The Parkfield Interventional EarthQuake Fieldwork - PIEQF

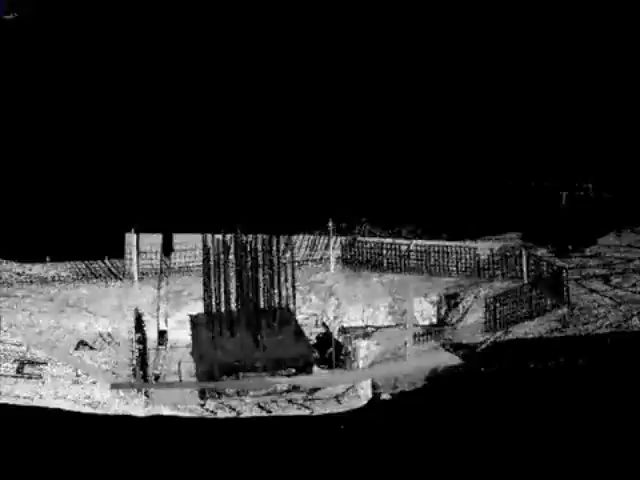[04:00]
machine and actually enabling that 3D model, which can be projected three-dimensionally on a flat-screen wall and browser-based as a real-time document.